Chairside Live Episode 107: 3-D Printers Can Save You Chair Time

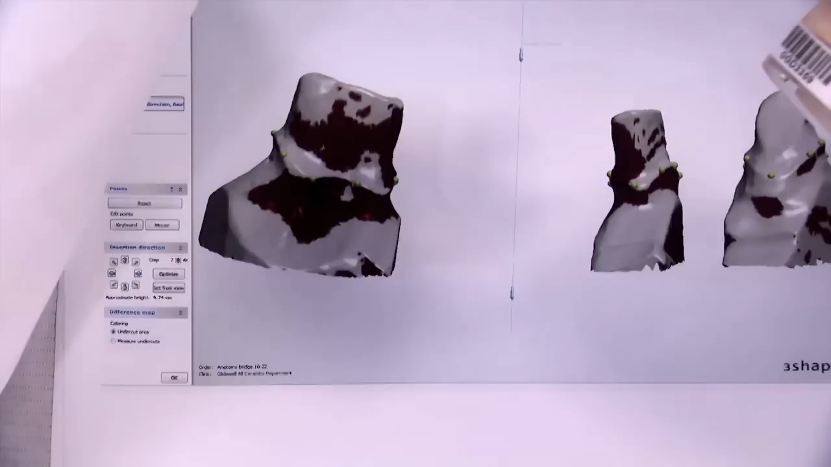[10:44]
it needed to be re prepped to make the bridge be able to go into place they can actually use these as a roadmap